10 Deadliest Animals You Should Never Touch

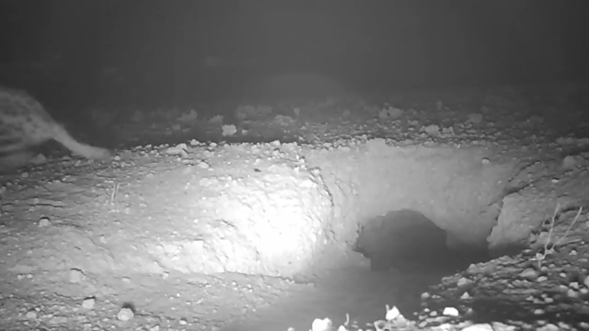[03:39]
black-spotted body that is small even compared to domestic cats.